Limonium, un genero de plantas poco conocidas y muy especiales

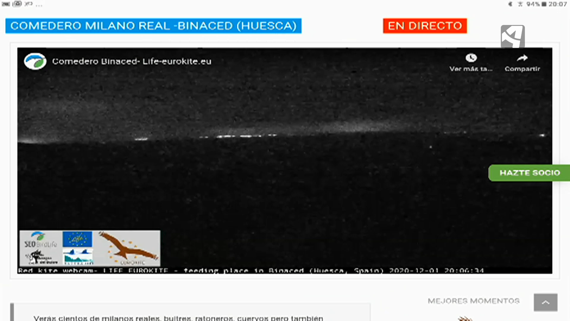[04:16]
Lo estamos viendo aquí ahora mismo esa imagen en directo que es de noche, entonces pues no se ve nada,